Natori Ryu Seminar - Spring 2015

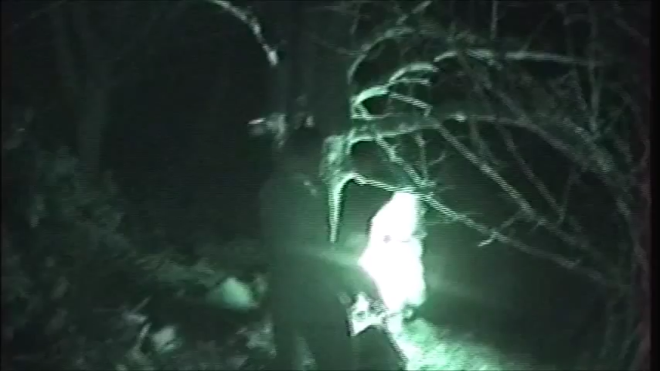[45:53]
What we do is, we were talking before, the idea is you come up, somebody asks for a light, somebody asks for a torch, you give it to them. So I'm saying, give me the torch, give me the torch, I take it off you.
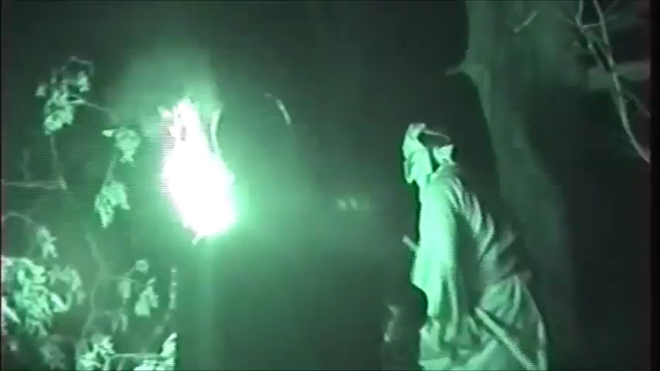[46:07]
And then you want to move into the darkness. Right. And now you see the light's in my eyes, this is the idea is that it's, where do you hold the torch to see best? And actually I can't see Peter. I can't actually see your hands Peter. Yeah, if it weren't for your hands I can't see you. I definitely still can't see, oh, hey I tell you what, I can see your eyes Peter, so you must, you've got to ink your face.
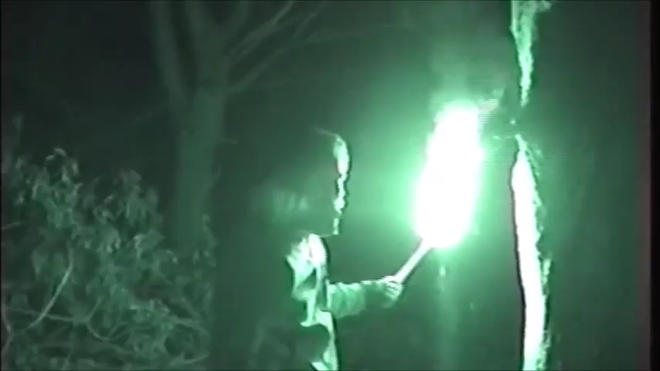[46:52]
But what I want to experiment with now is actually seeing a shinobi, with a torch. Definitely a hand, yeah, hide your hands Peter. In fact, go for the Bansenshu kite and do the crouch. There we go.
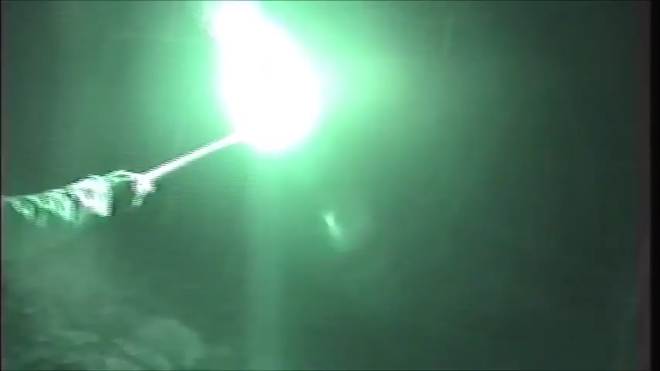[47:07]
Can you see him in night camp? Bottom of the tree, yeah. Yeah, I physically can't see you, I can see you bopping, but that's about it. Now I can, I can see you now. But, So, how many metres would you say it is, guys, visual? It's within two metres?
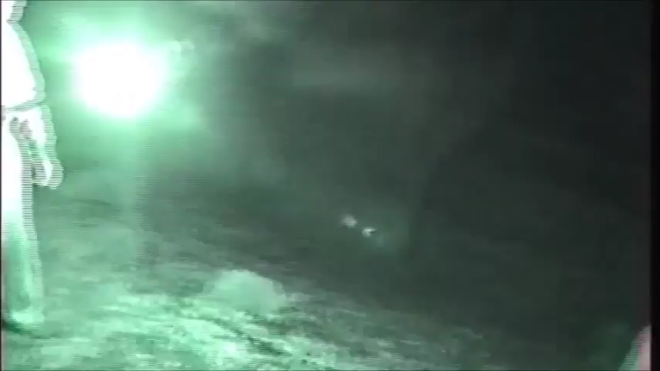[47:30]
About three.
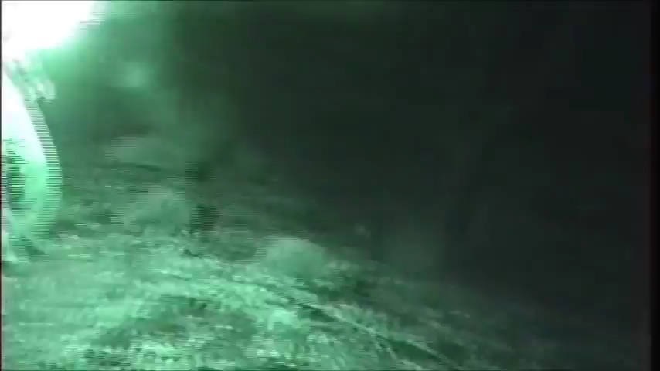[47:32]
About three? Hide your face again, hide your hand.
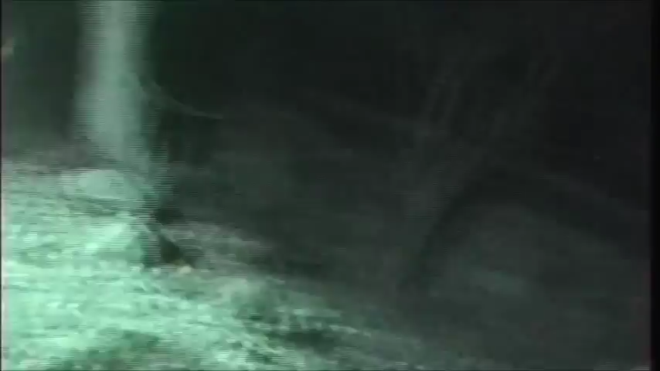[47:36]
Yeah, there I can start to see an outline, but there, let's just say, Paul, er, John, how far away would you say that is? Five metres. Five metres. So, I realistically cannot see him at all. Now, even though I know he's there, and I'm looking for him, I can't, move your bopping, mate. The bopping stands out. But, the other one, the wacker's at your bottom. Yeah, now I can't see you at all.
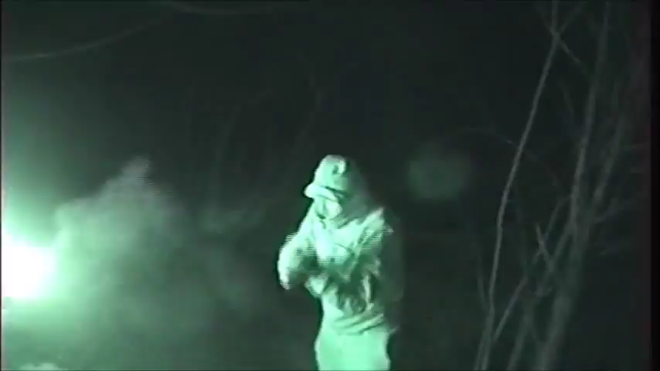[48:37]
Go over there. Have a look.
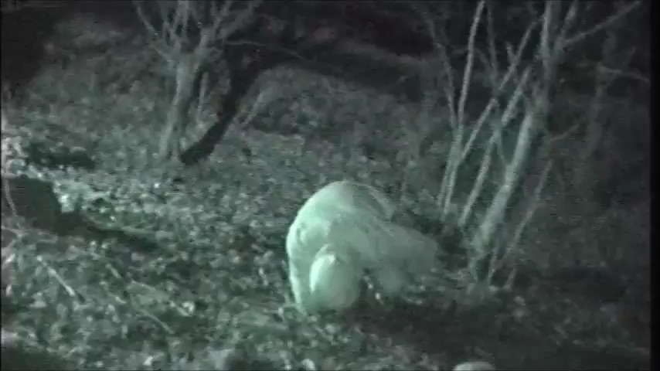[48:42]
At what point can you not see me, Pete?
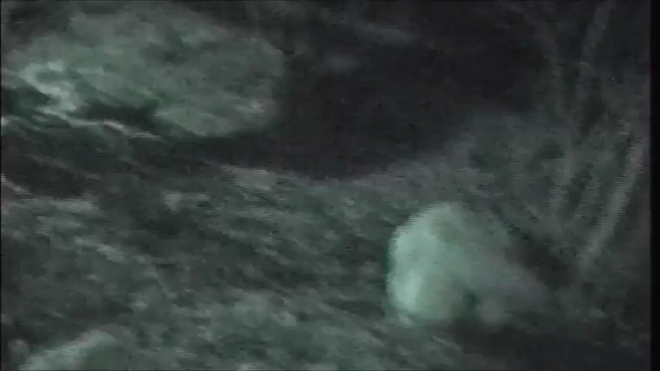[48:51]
That's you. See your hands. Hands? Look, Gant. There's actual something else. That's something. Nice.
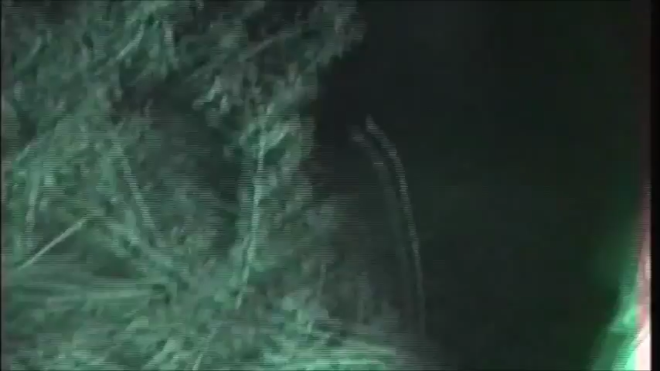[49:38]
The switcher turned off's just there, if you want to see the difference.
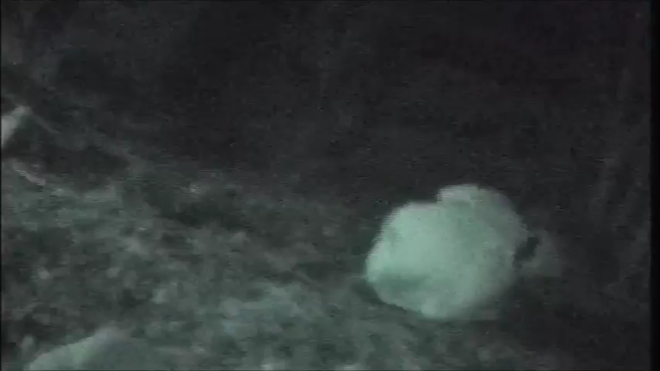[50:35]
Right, try and find him. Yeah, I can see him there.
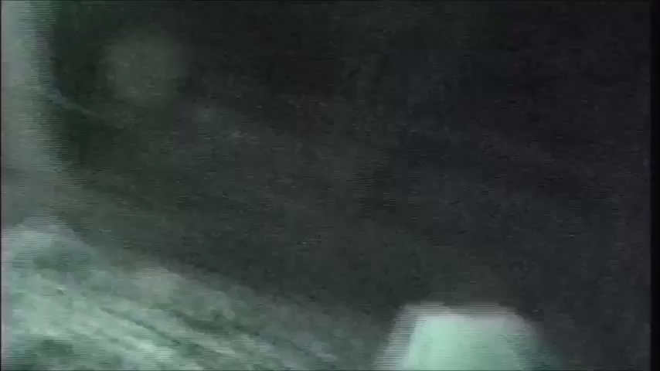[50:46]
There. Yeah, you're about two and a half, three metres away. I think it seems like it's basically a three metre distance, isn't it? So if you're crouching, you're looking for a human shape, aren't you? Yeah. And you are physically looking for him, you know where he is, we've got to remember that. But even so, you could accidentally stand across someone. So, we'll let drive into the ground. That is really soft enough where it will drive in.
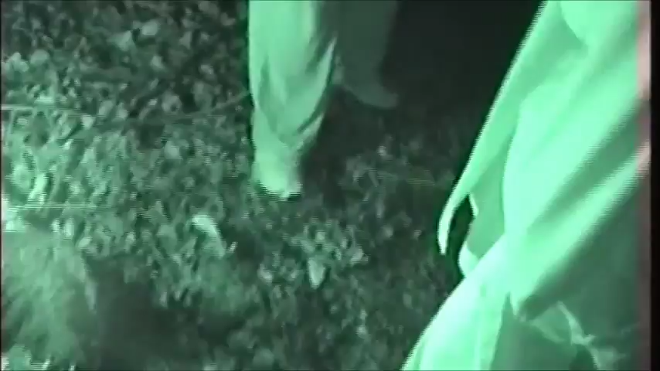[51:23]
Yep. Fuck. I know. You can smell the sort of impressions, guys, of that.
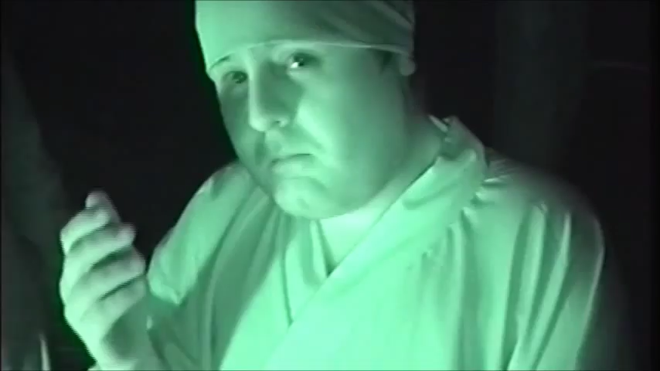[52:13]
Yeah. Even from the back. So, let's consider the camera as the enemy. Yep. I am your servant.
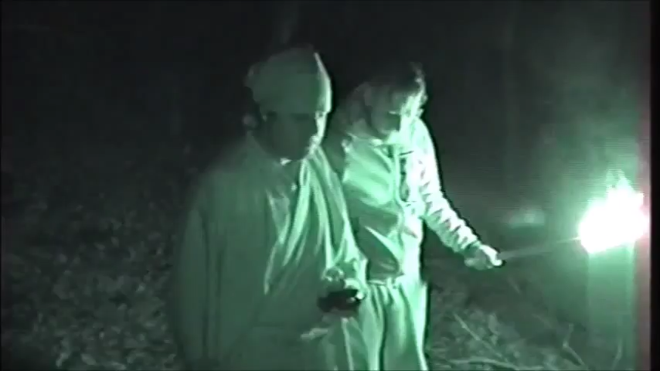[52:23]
Now, I am carrying your light behind you. I'm carrying it there. We've come across the enemy. We swap positions. So you drop back. I drop forward, and I raise the light, and I put it above the enemy. Now, you've got to move into the darkness. So what I want you... You stay behind me, though. I mean, for the minute, Pete. Stay behind me. Can you switch it from infrared to normal?
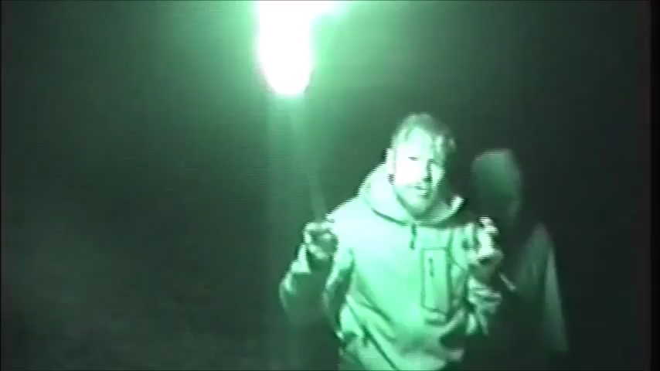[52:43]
Sorry, from my brain. So let's do it again. What I want to do is I want you to tell me when he disappears from camera shot, or from your eyeshot.